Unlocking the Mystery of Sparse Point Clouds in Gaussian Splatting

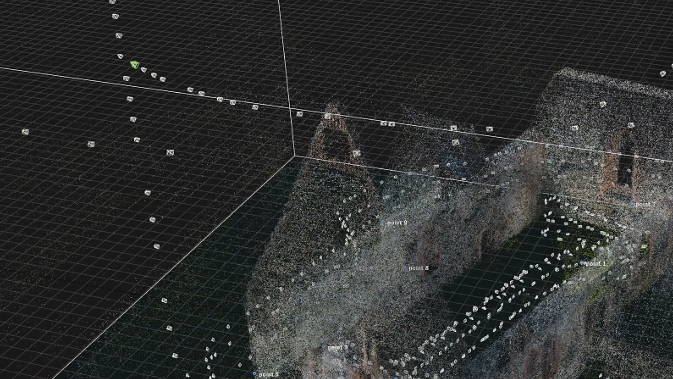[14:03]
And then we need the actual sparse point cloud in PLY format.
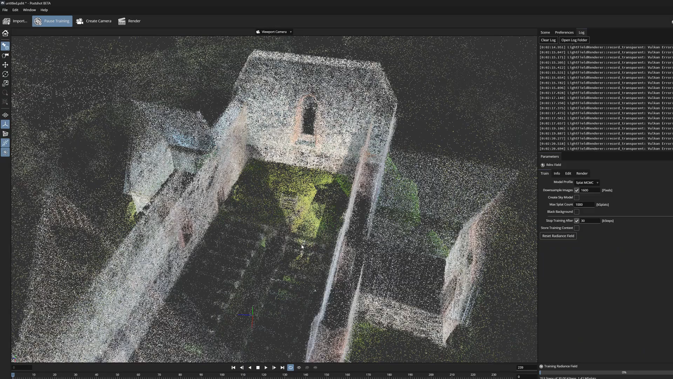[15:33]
When we now inspect the same part of the model,
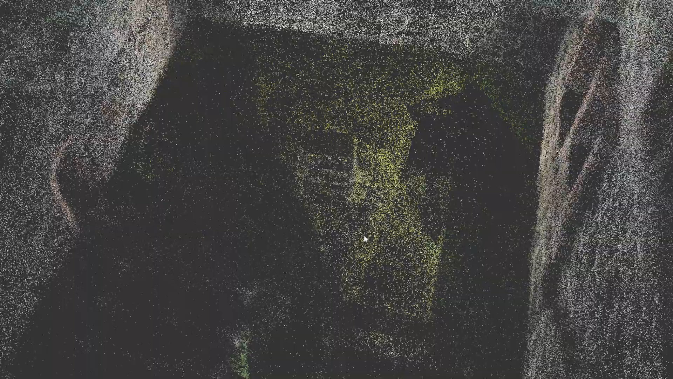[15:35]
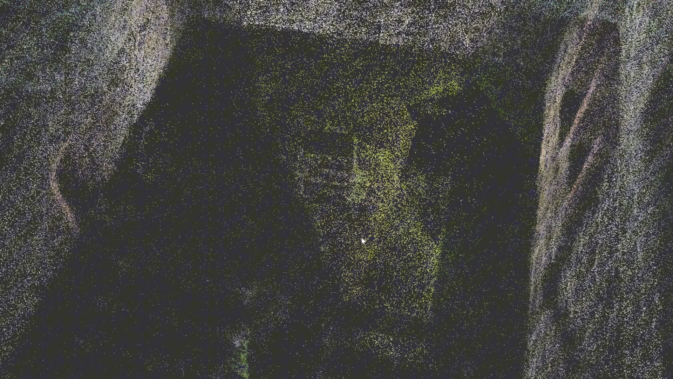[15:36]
it is comforting to notice that now there are many more points visible in this shaded area.
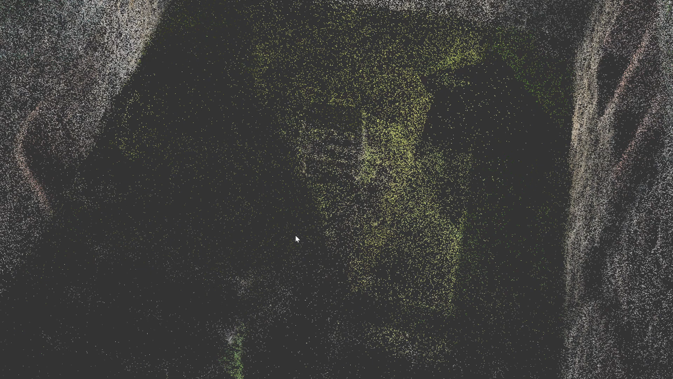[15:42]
So this version of sparse point cloud
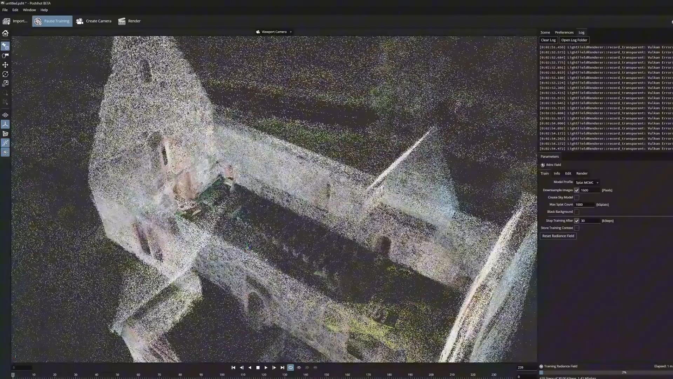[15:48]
seems to be better than the previous one, and the work in reality capture was not in vain.